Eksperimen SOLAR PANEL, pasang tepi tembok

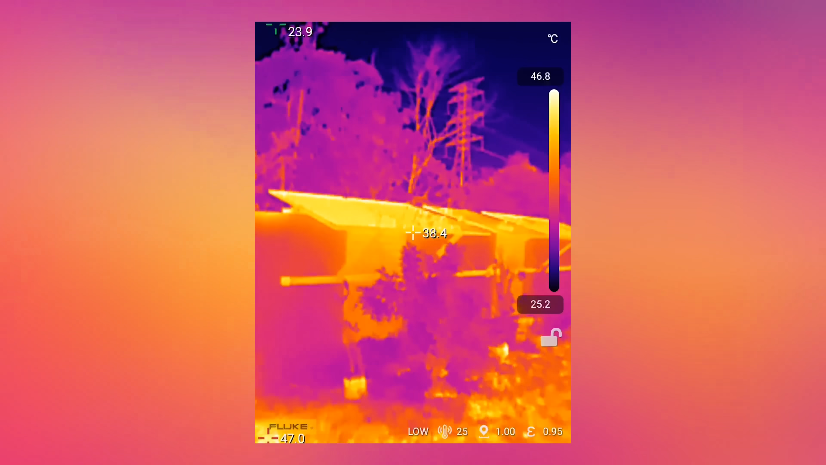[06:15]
On screen: spot 38.4°C, scale top 46.8°C, scale bottom 25.2°C
Biasalah bila dah kena jemur matahari ni, yang panas adalah solar panel kita.
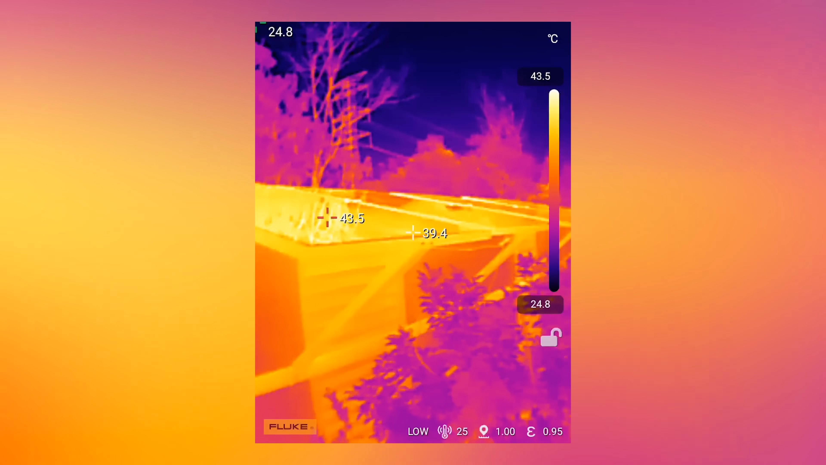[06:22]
On screen: scale top 43.5°C, scale bottom 24.8°C
Atas ni dalam 40 lebih, bawah ni hard all. 50 darjah Celsius kat bawah solar panel saya.
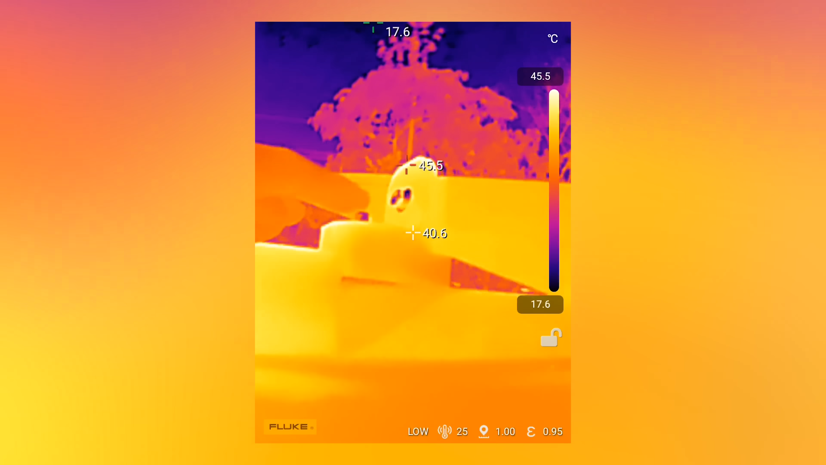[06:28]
On screen: spot 40.6°C, max 45.5°C, scale top 45.5°C, scale bottom 17.6°C
Dekat 3D printed bracket ni dalam 40 darjah Celsius. Ok lah, tak panas sangat.
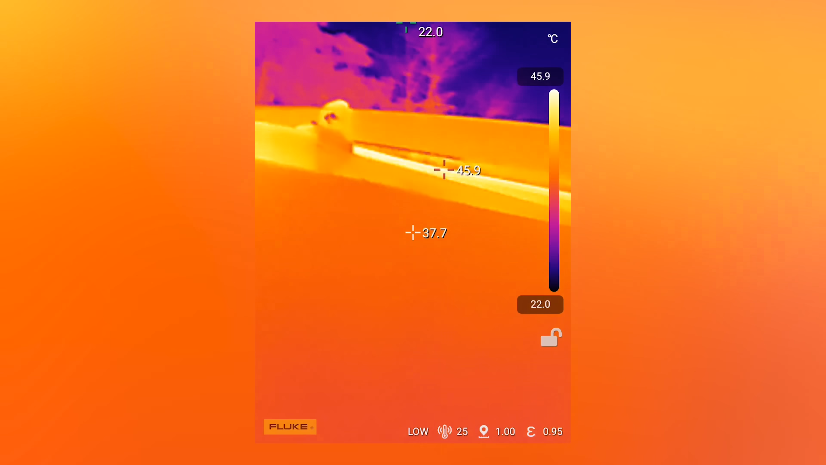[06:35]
On screen: max 45.9°C, scale top 45.9°C, scale bottom 22.0°C
Masa ni saya test pada waktu sederhana panas. Alright, sekarang saya nak tengok pula data daripada saya punya cloud solar ni.